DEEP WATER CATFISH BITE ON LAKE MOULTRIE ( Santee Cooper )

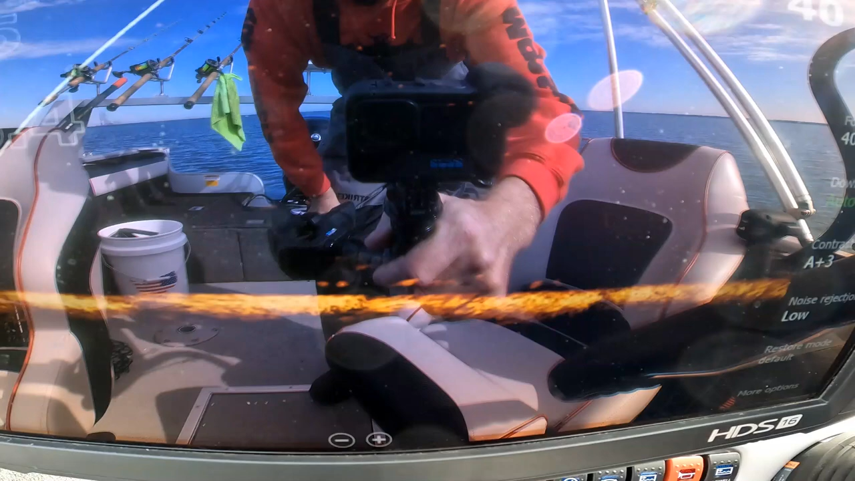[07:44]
See how they're kind of broke up into bigger pieces or bigger fish? If it's a school of small fish, you'll just see like a big bubble almost. But see, that's kind of individual there. So that's probably crappie. I don't know if brim come out this deep, but it could be crappie.